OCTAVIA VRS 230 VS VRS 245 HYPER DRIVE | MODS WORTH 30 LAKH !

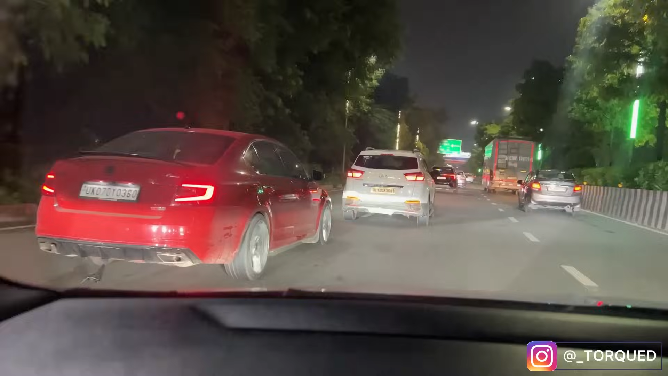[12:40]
क्या लॉयज एक बार आपको मैं मोशन में दिखाता हूं कितने सुंदर लग रहे हैं वही चीज लग रही
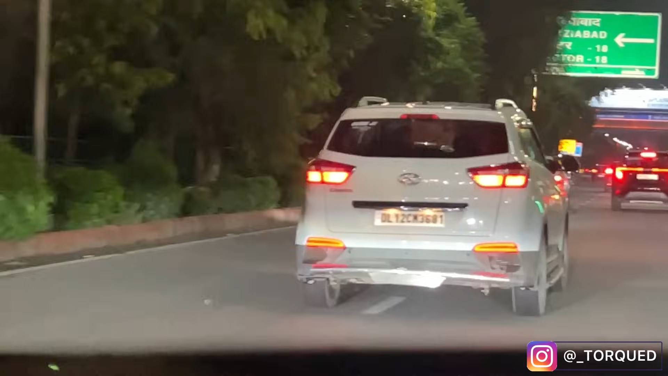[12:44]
है मेरे को जो पर्सनली थोड़ा लग रहा है कि जे थोड़ा ज्यादा मोटा है इसका बहुत स्टार्स अबे राइट लेफ्ट का जा रहा है
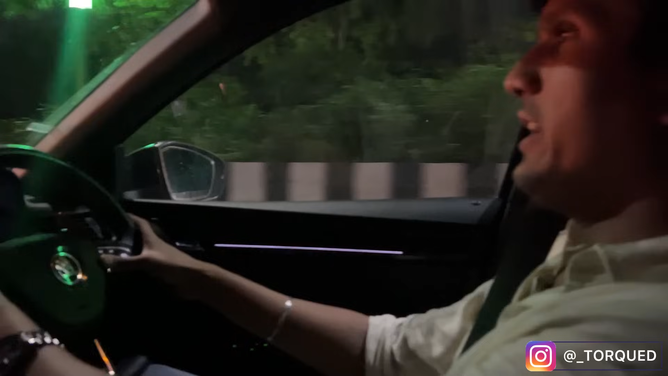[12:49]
ये राइट लेफ्ट में सीधे तो जा रहे हैं हां वही ना इसका इंडिकेटर दिया था मुझे लगा मित्र वहां जा रहे हैं
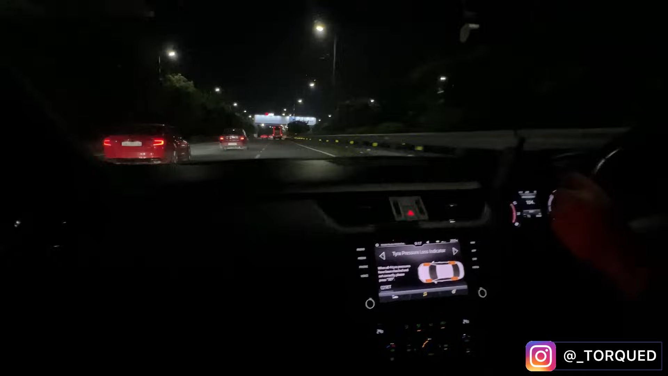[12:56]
अभी भी पकड़ रहा हूं ये सी ऑन में दो जन हो गए 100 ऑक्टेन बहुत तेज है 100 ऑक्टेन वीडियो
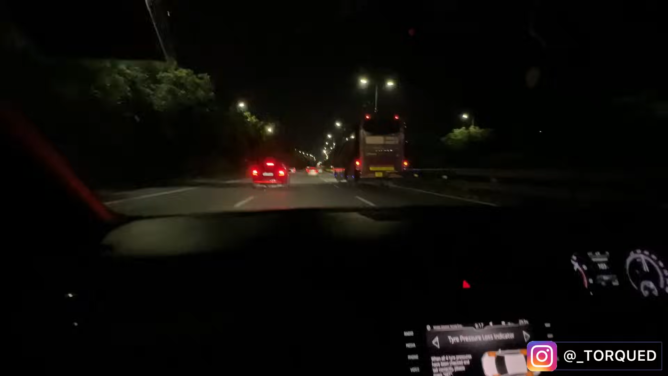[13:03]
डिलीट ओए स्लावे अरे आ रहा है कि वाइट से सिल्वर से वाइट का ओए क्रूज
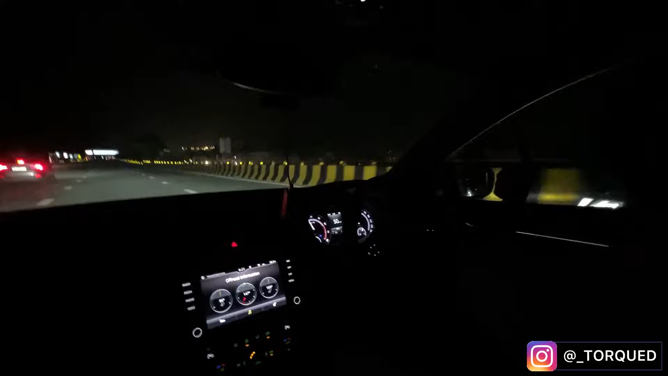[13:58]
चीटिंग करके भगाई यार ये तो
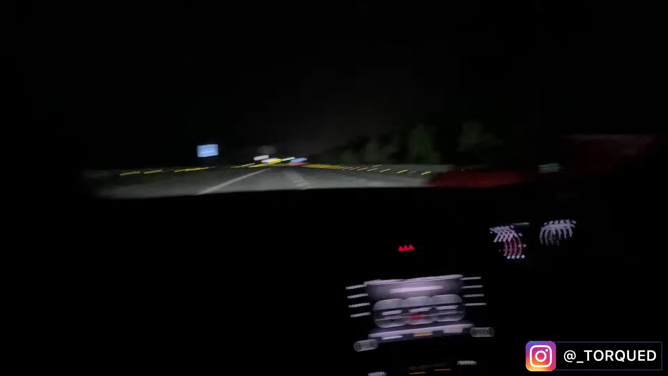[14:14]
अरे हाँ यार ये तो गैप कर रहा है दो लोग भी तो है हम पक्का 100 ऑफ 10 पे
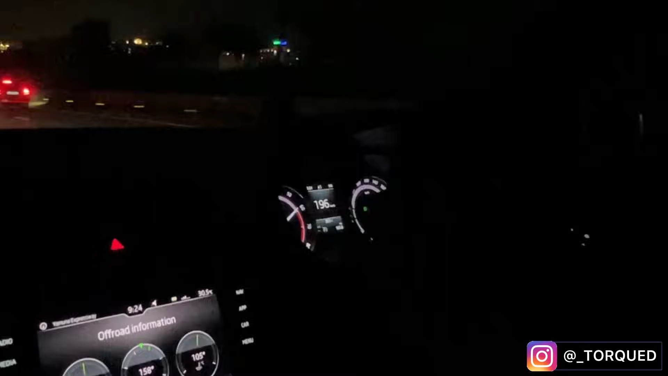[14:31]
सो 100 ऑक्टेन प्लस प्रोक्टेन और जस्ट 100 ऑक्टेन